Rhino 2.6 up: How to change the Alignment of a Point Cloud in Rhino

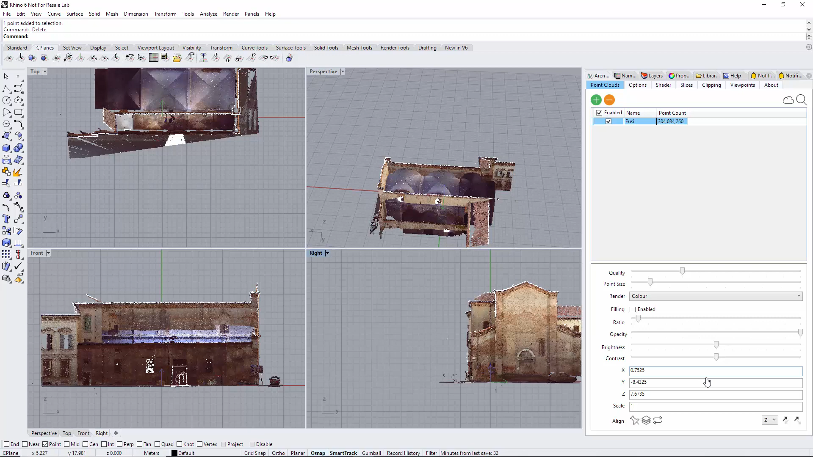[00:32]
Z in this instance is straight up so if I select flip which will flip the point cloud 180 degrees so one more time so it's just flipping around the Z axis 180 degrees the rotate option rotates by 90 degrees if I change the axis here to rotate we
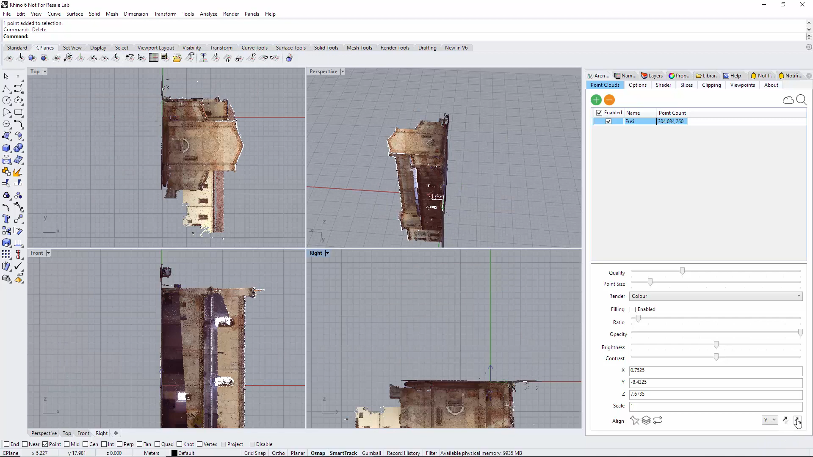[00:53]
are rotating 90 degrees and on the x-axis and